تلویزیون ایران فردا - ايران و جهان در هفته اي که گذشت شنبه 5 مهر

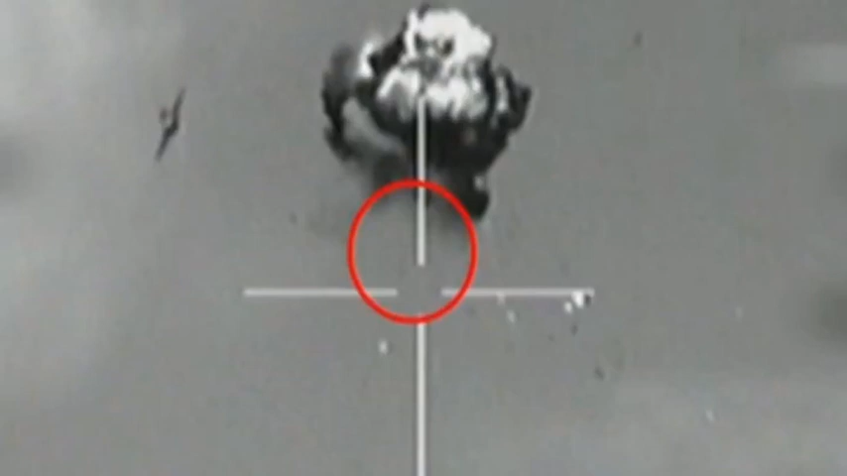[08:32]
سرنگونی هواپیمای بدون سرنشین در حوالی مرکز قنیسازی اورانیوم نتنز را به میان